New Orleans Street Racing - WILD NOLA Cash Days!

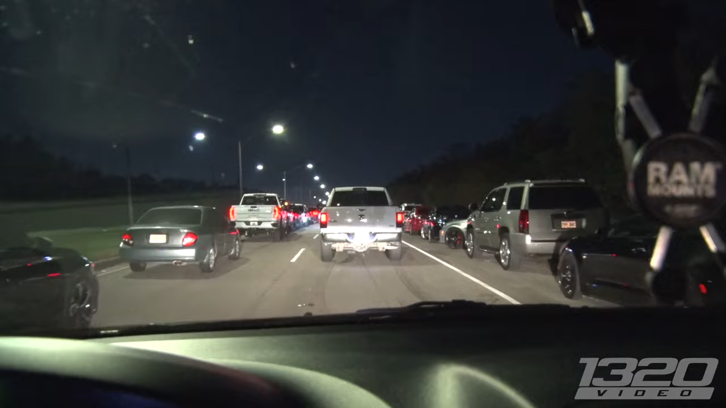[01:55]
It took us about 20 minutes just to drive through the traffic to find a spot. But I hear we're just a few minutes away from racing.